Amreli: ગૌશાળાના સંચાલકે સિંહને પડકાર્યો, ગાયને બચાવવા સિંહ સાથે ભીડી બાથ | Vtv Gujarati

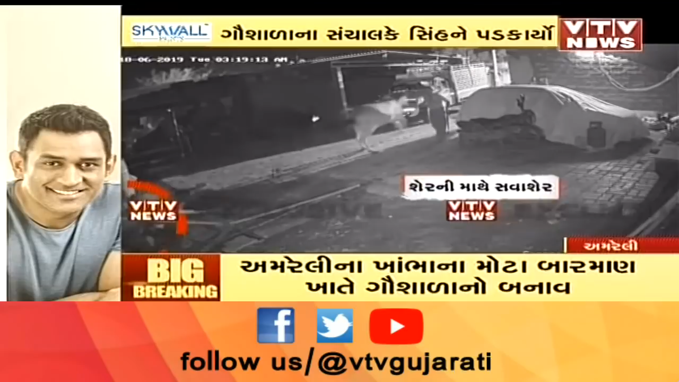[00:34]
ગાયની જાન બચાવવા, ગાયનો જીવ બચાવવા તેને સિંહ સાથે બાથ ભીડી લીધી છે. અમરેલીમાં ગાયને બચાવવા માટે સિંહ સાથે એક વડીલે બાથ ભીડીને સાહસ બતાવ્યું છે.